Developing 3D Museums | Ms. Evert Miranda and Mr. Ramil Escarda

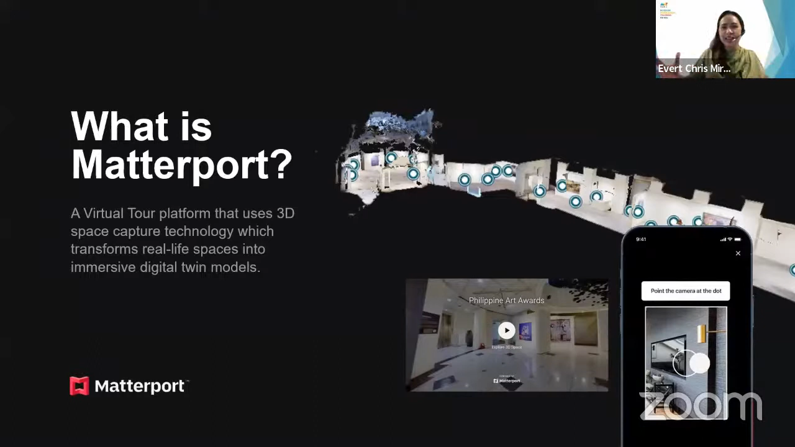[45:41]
It's a virtual tour platform that uses 3D space capture technology. It transforms to real-life spaces into immersive digital twin models. No, kasi ano siya eh? You're looking at different angles. No? And from one model, you can actually jump to another.